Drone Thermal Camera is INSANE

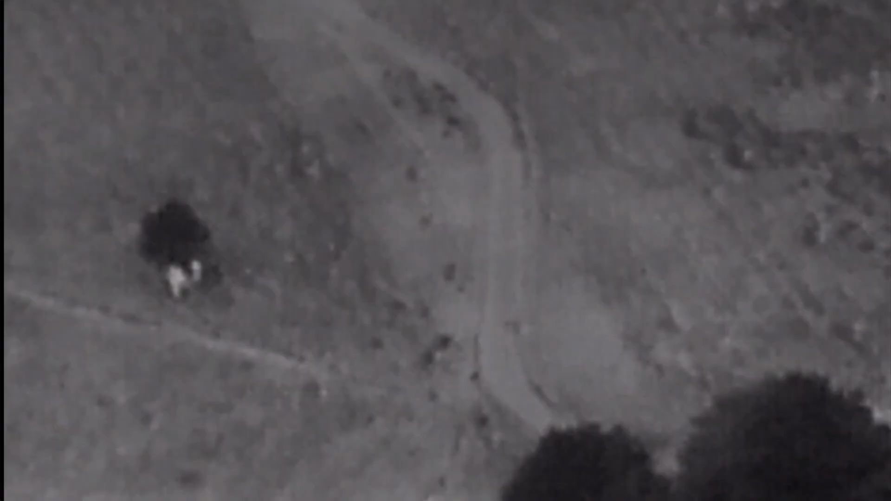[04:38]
so we spent a bit of time watching them they moved underneath a tree so we again hovered from
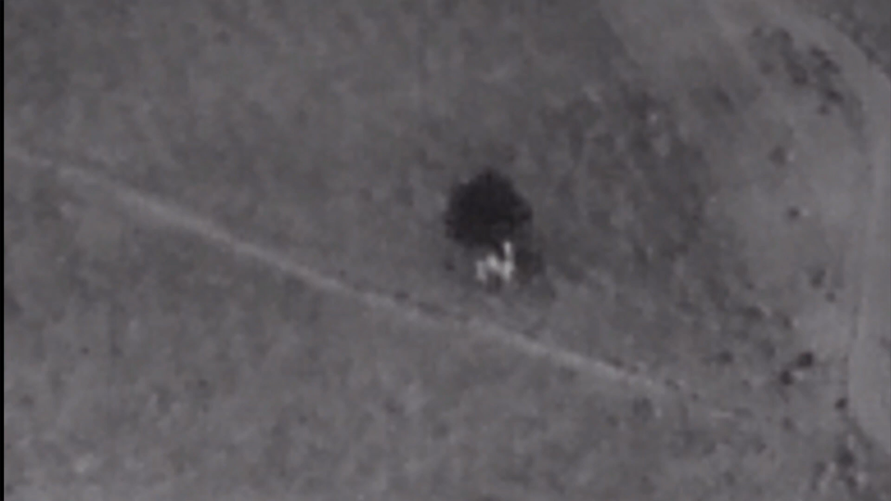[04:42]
some distance they've absolutely no idea that we're here again